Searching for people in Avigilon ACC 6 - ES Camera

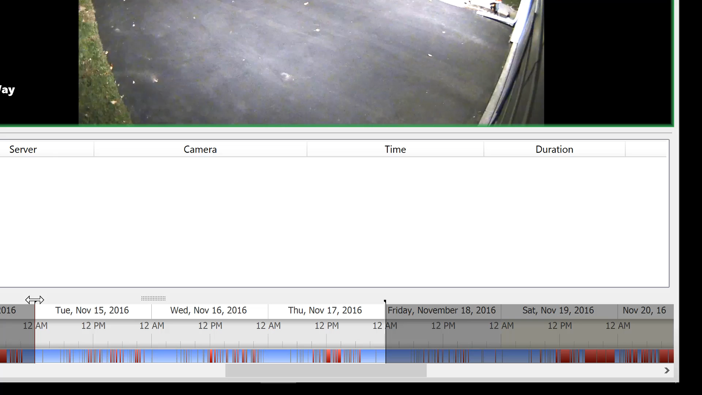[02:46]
Let's go from Tuesday to Thursday. So that's going to be three days seven minutes and 53 seconds.
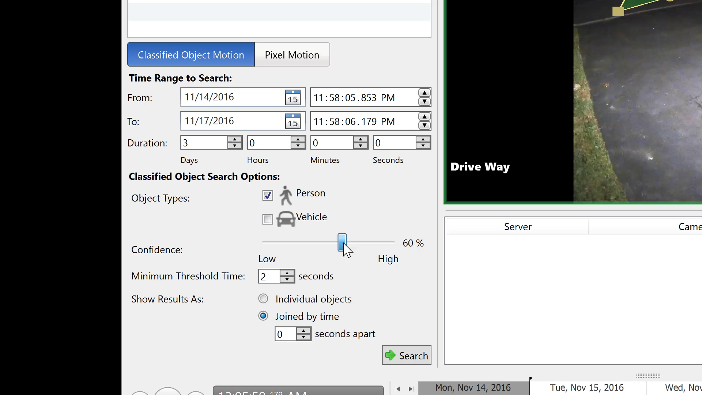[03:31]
Easiest way to explain this is you know if you're getting a lot of results move the slider to the right. If you're not getting a lot move it to the left. So we're just going to leave it at the default of 75 right here. There we go. Minimal threshold seconds.
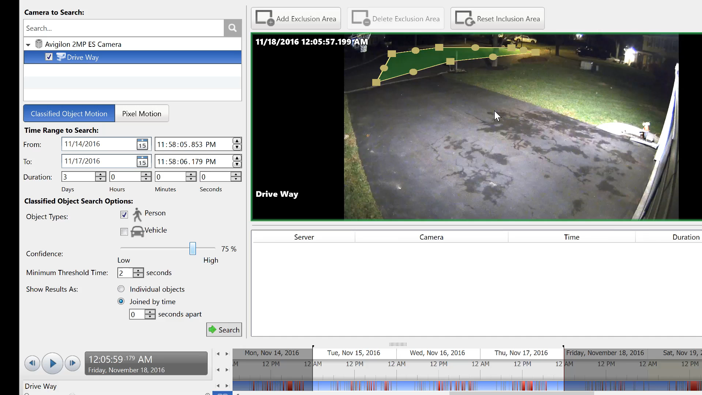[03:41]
So basically that means the object has to be in this area for two seconds for it to show up as a result. And then we're going to hit search down here. Now because this is an edge storage camera you're limited to processing power in the camera itself. So this does take longer than the server.
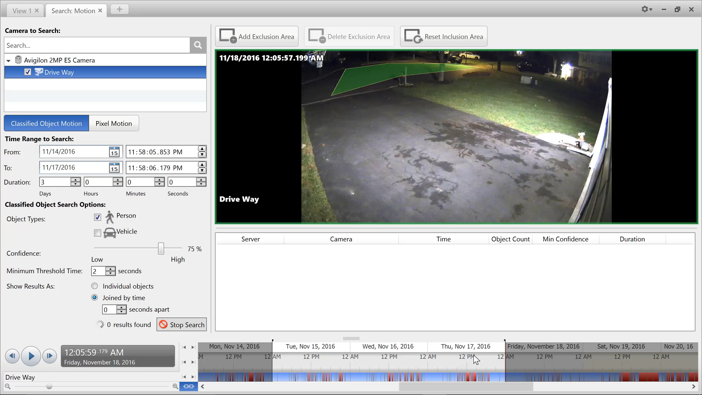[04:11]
If you have a server or an edge recorder device your results are pretty much instantaneous. So this just takes a couple of seconds for you to view the results. And there we go. So we just searched three days of video and we have 38 results for people. So if I click here you can see there's a person right here.